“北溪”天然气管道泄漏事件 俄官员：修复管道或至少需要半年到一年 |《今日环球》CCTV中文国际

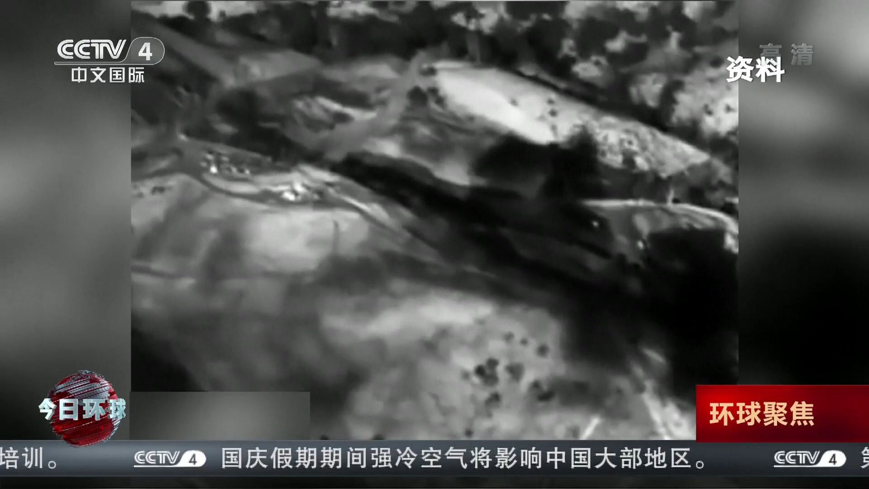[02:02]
5倍这起事故是美国迄今最严重的甲烷泄漏事故甲烷泄漏事件